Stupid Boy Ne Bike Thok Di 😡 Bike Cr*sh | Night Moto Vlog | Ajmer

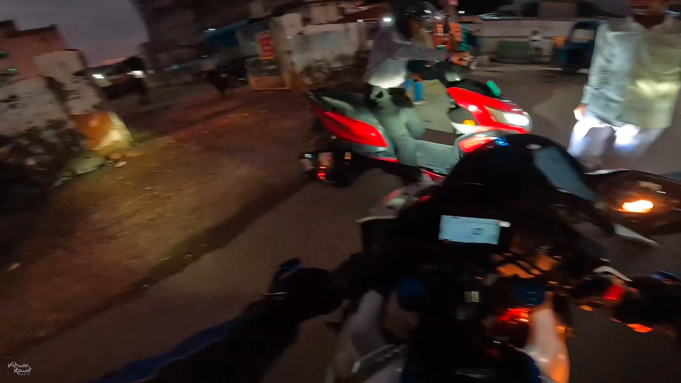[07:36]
भाई अड़ा रहा है एक तो, और कह रहा कुछ नहीं हुआ कुछ नहीं हुआ। भाई भाई कहाँ कितना घुमाएंगे, इधर से रास्ता बंद कर दिया भाई, इधर से आना नहीं चाहता भाई मेरे को।
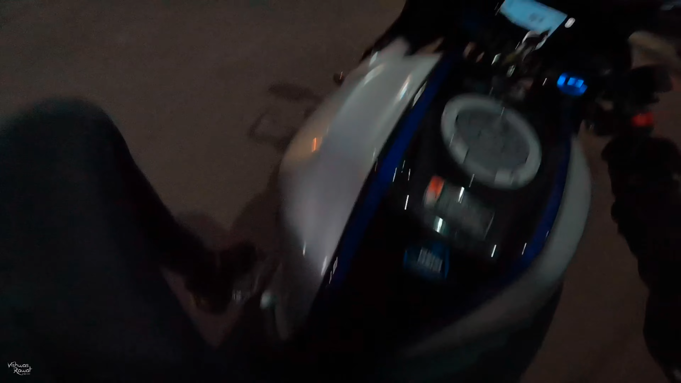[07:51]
क्या यार
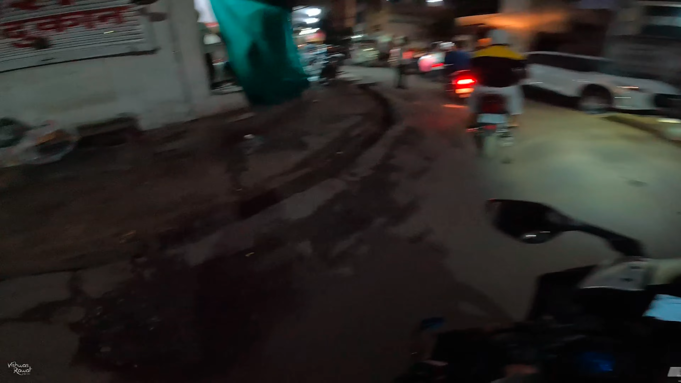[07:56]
भाई किधर आ गया मैं तो इनके पीछे निकल रहा हूँ भाई, मेरे को पता नहीं है रास्ता। दूसरी गाड़ियाँ जा रही है ना आगे भाई, आगे आगे किधर निकला इन्होंने।
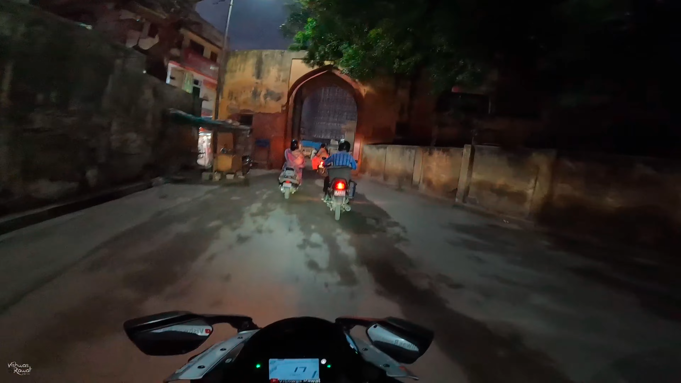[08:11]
अच्छा इस और आगे आगे सही आगे। ओ भाई ये सही है भाई, इनके पीछे पीछे घूमते रहो, सही निकाल दिया इन्होंने, ये देख लो।
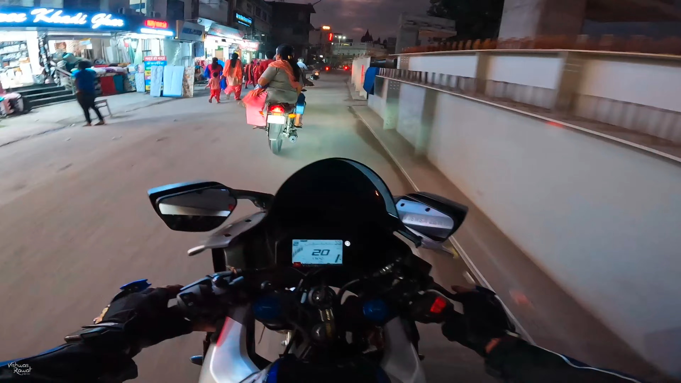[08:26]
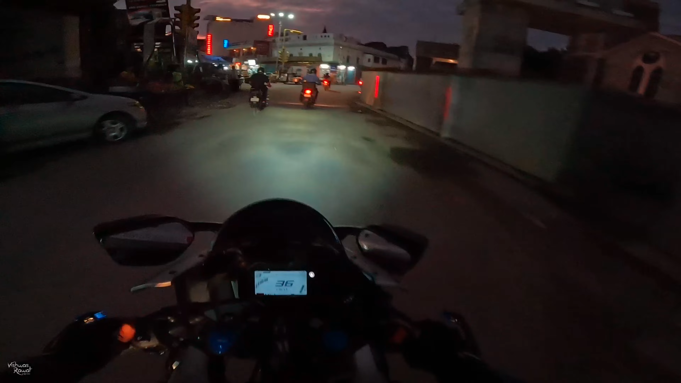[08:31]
देख लो एक स्टार को कैसे आ रहा है बिना हेलमेट के और एकदम सामने भाई, खतरनाक खतरनाक लोग है भाई कुछ भी को। बाकी एक इधर पुलिस वाले चचा जी खड़े रहते ट्रैफिक वाले भाई, धीरे कर लेता हूँ मैं इधर,
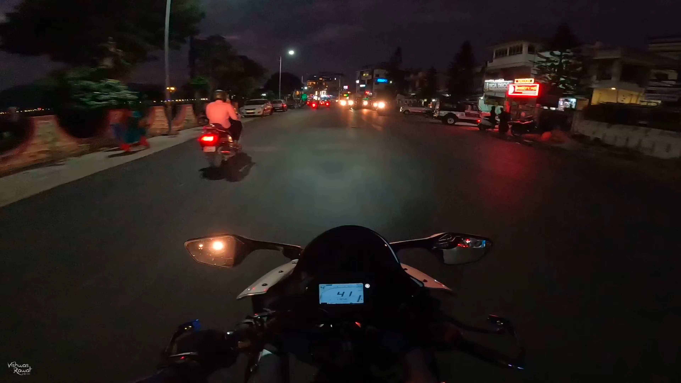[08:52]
पिछली बार आया था मैं जब यही खड़े हुए थे दो तीन, इधर बिल्कुल मोड़ पे बैठे छुप के बैठे हुए रहते भाई लोग।
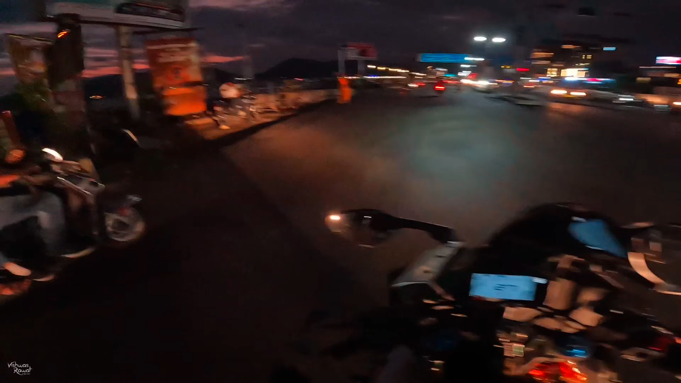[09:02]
नहीं है चलो आज नहीं, ये बैठे हुए देख लो, कहा था ना मैंने बैठे हुए रहता चचा मोबाइल चला रहे। ओ भाई और बाकी देख लो कैसा व्यू आ रहा है यहाँ से चौपाटी का।